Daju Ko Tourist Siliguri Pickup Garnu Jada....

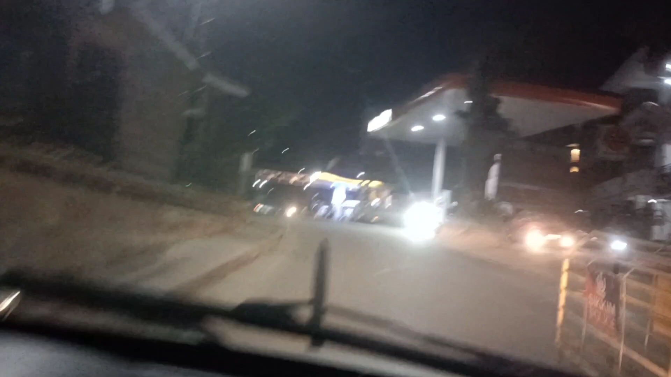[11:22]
aba hamile yaha bata Gangtok 40 km raicha yaha mathi dekhairako chha
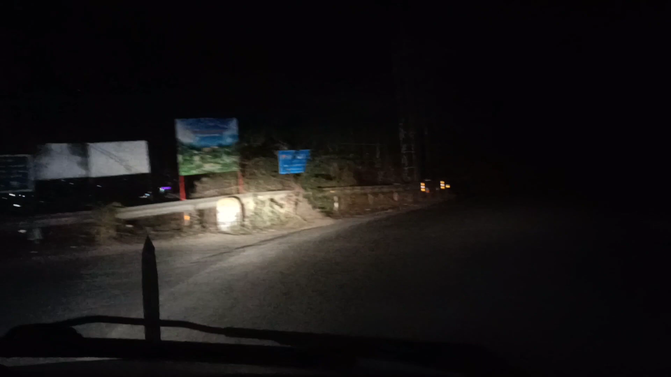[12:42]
yaha bata niskeko Gangtok पटी क्याफेटेरिया बाट चिया खायो उहाँले कफी खानु भयो
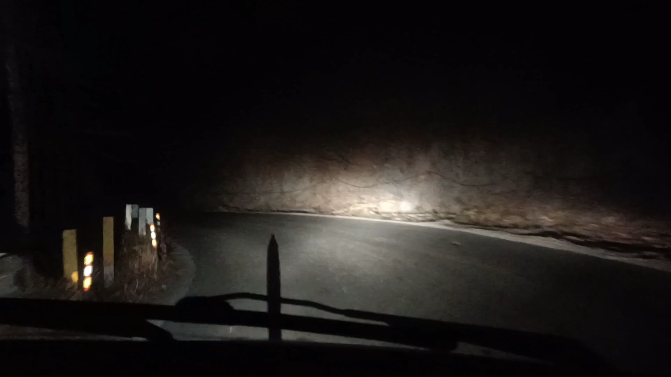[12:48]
बाटो पनि खुला रहेछ अब मजाले जानेछु
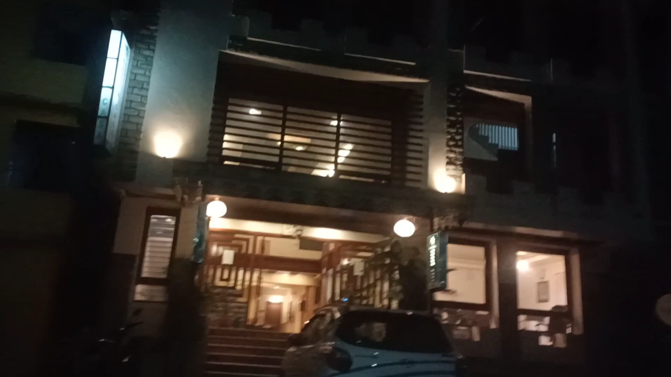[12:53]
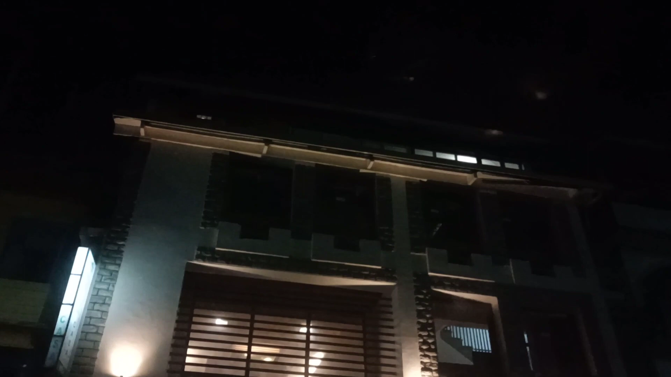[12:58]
म भाजरा यहाँ आइपुगेँ यहाँदेखि
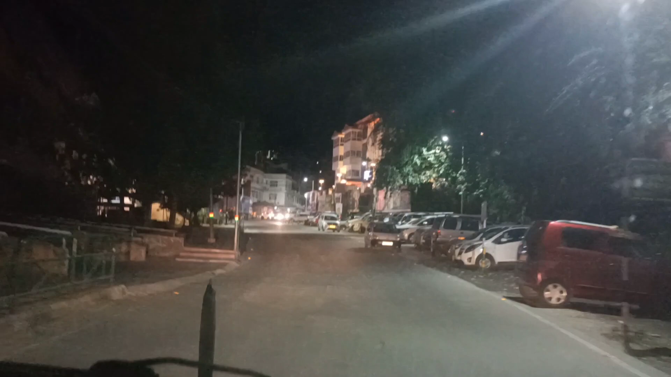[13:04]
चाहिँ उहाँहरूको होटल चाहिँ यहीँनिर भाजरा क्रस गरेर अलिकति अगाडि छ भन्दा छ बालाकासा होटल र त्यहाँनिर खोज्दै जानुहोस् यो साइडमा छ भने लेफ्ट साइडमा
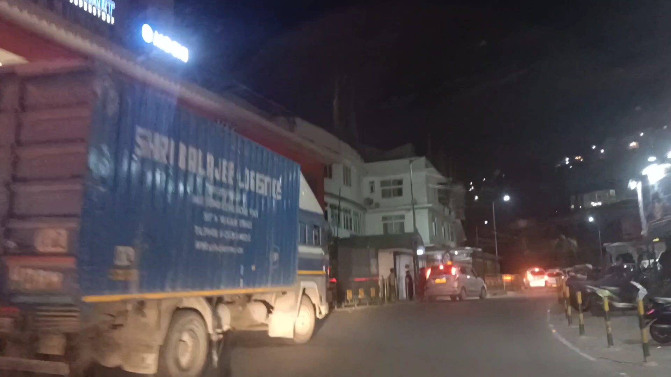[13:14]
र यहाँ फेरि गाडीले डिस्टर्ब गरिदियो
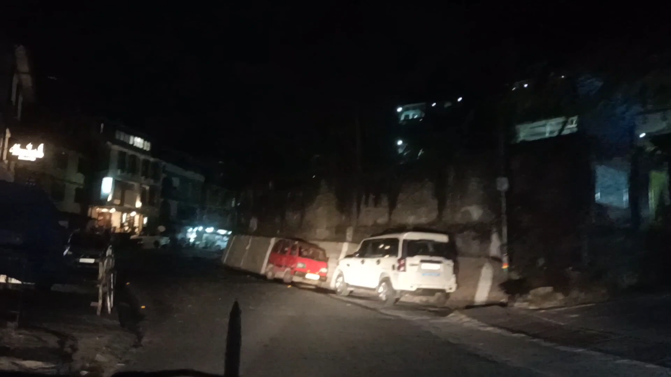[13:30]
यहाँ छ भन्दा चाहिँ कहाँनिर रहेछ ओ अच्छा अच्छा यहाँ रहेछ